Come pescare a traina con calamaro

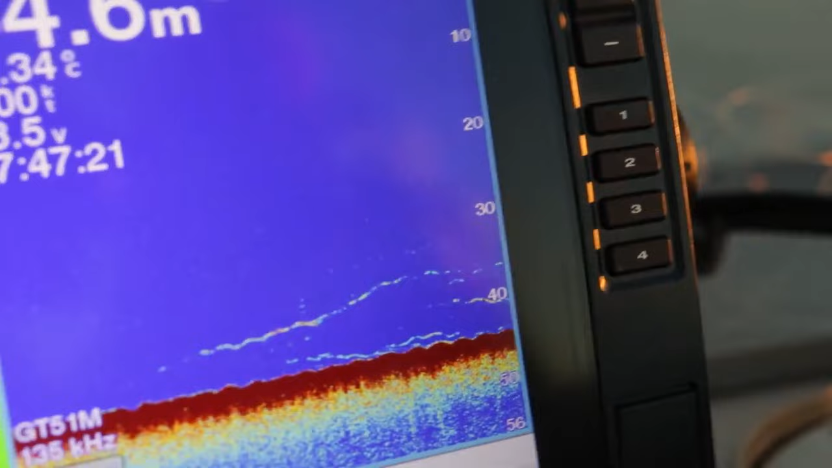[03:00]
Siamo arrivati sul punto, oggi lavoriamo su 40 metri, siamo appena tornati da pescare un po' di calamari,
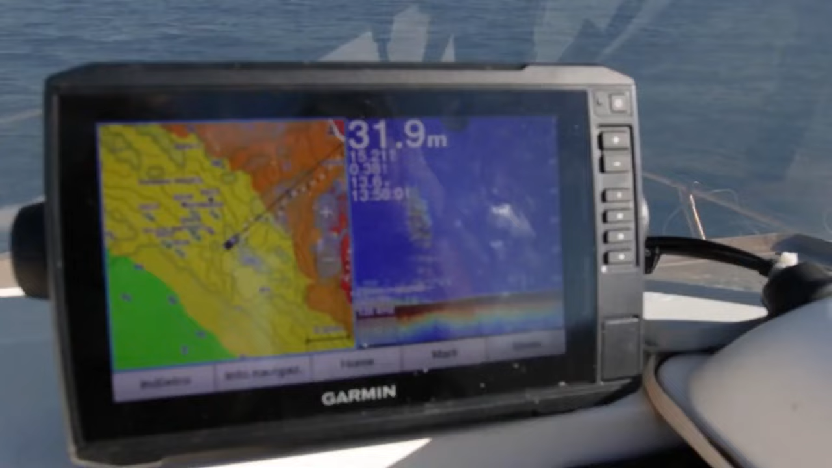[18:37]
On screen: depth 31.9 m
Dalle coscandaglie abbiamo visto probabilmente un branco di o di sardine oppure di sugarelli.